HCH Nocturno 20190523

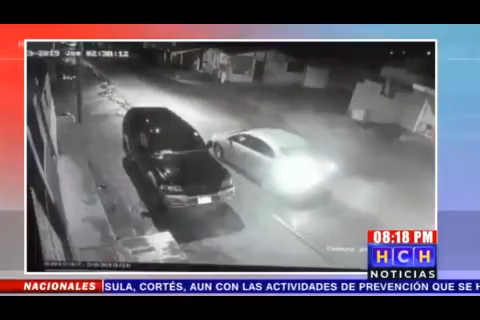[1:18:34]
dañando ellos no asaltan mira ahí se bajan de este vehículo y ahí lo que hacen quebrar el vidrio le quebran el retrovisor a los vehículos le quieran solo a eso se bajó solo por maldad solo solo para hacer la maldad mire está el carro está este vehículo estacionado ahí se bajan y lo que le quiebran el retrovisor será que venderán retrovisores ellos